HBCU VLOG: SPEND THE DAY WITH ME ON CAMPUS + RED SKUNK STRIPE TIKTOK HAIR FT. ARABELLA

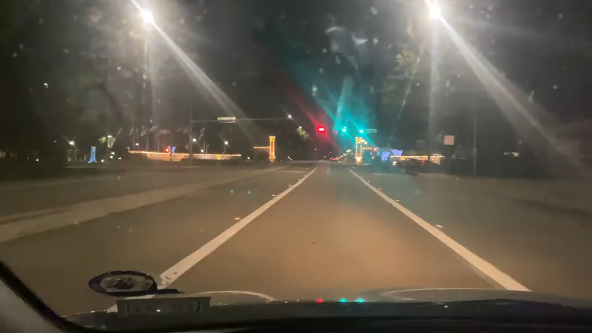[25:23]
I can't believe they already got out the Christmas lights. PB don't waste no time when it comes to Christmas. But y'all, we on campus. Ooh, that light. Stop.